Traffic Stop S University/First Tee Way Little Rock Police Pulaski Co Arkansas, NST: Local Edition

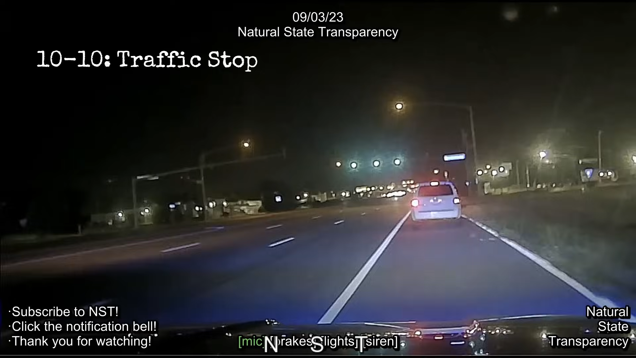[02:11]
Young 81, license location. Unreadable paper tags. It's going to be on a white Ford Escape, older model. We're going to be at University, pulling east onto the first T-way.